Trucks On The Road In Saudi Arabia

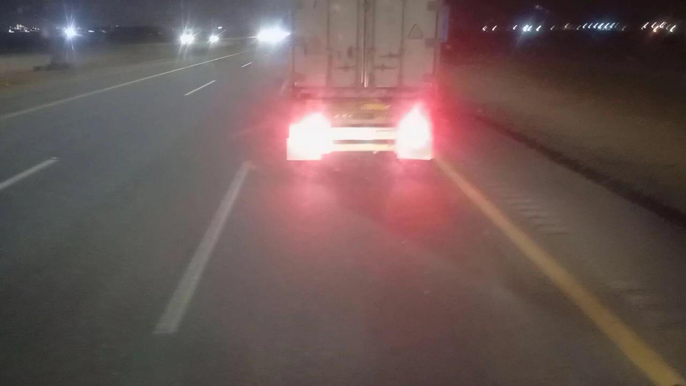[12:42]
रात के तकरीबन 12 बजने वाले हैं, और मैं अभी तक जद्दा नहीं पहुँचा, ट्रैफिक जाम है, कोई शायद आगे एक्सीडेंट वगैरह हुआ है, काफ़ी देर से इधर स्टक हुए हैं हम लोग, और बहुत टाइम गुजर चुका है इधर ही खड़े में काफ़ी देर से इंतज़ार में कि
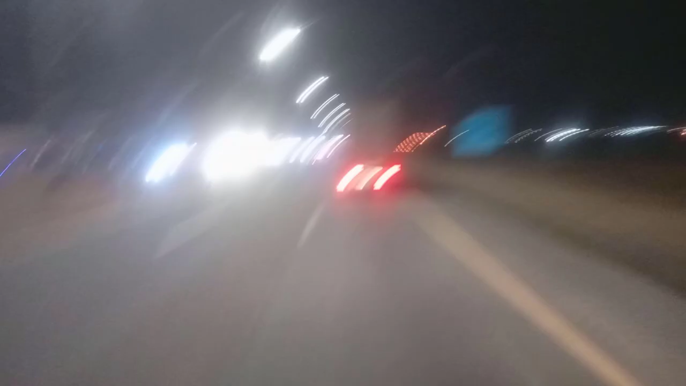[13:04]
लेकिन कुछ समझ नहीं आ रहा क्या इशू क्या चल रहा है।